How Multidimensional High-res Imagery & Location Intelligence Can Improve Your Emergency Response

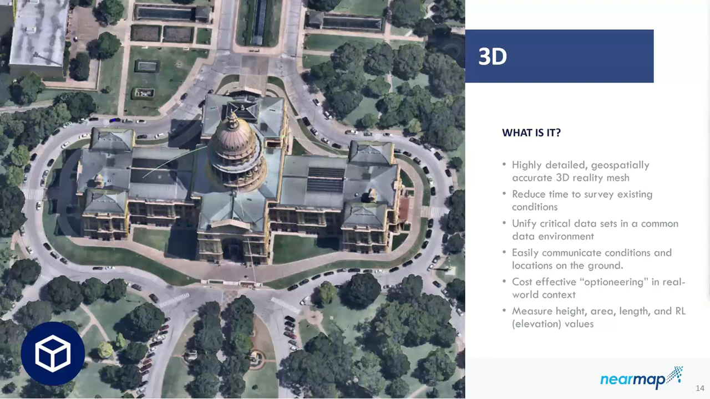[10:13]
And what it is, is a high-resolution oblique image draped over a wireframe lattice.
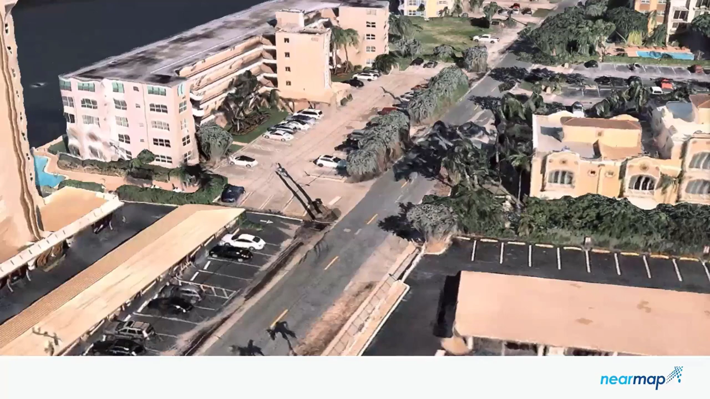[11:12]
You're able to measure height, area, length, and real-world elevation values.
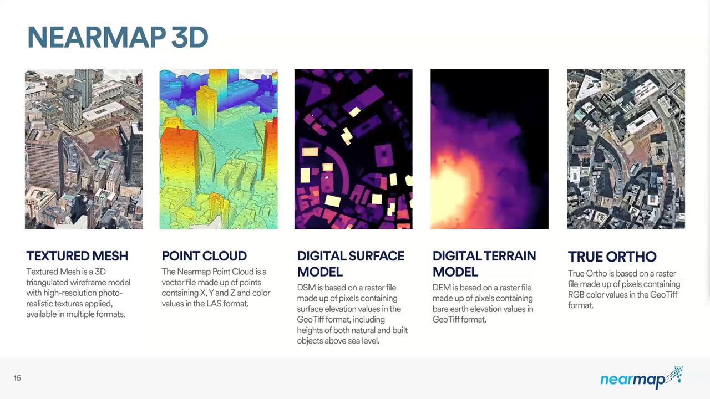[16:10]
a Latin long, and it will return a 200 meter by 200 meter area of a digital surface model. So you can get a detailed DSM, a true ortho, and a high-resolution vertical image, all from an API call. All right. My favorite.
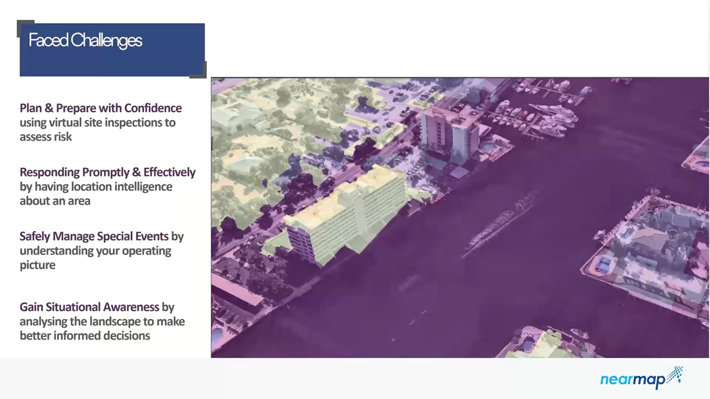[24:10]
Those zero risk locations are going to be shown in that yellow color.